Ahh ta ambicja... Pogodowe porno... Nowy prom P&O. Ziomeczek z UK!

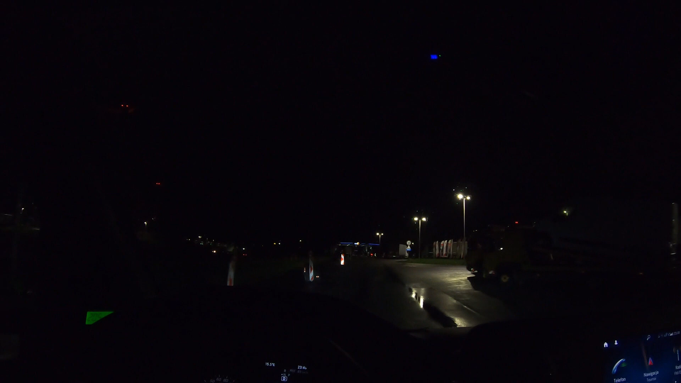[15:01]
Tu po lewej stronie nie ma szans. Na ciężarowych też raczej nie ma szans. O, proszę bardzo, tu mamy miejscóweczkę. Proszę bardzo, pyk, pyk. O.
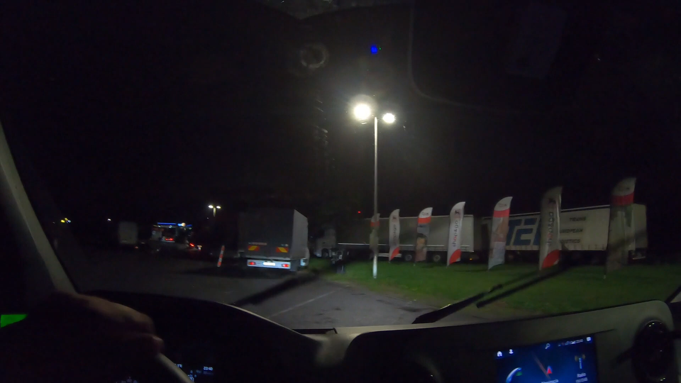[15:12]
Elegancko. O taki parking właśnie walczyłem. No i co?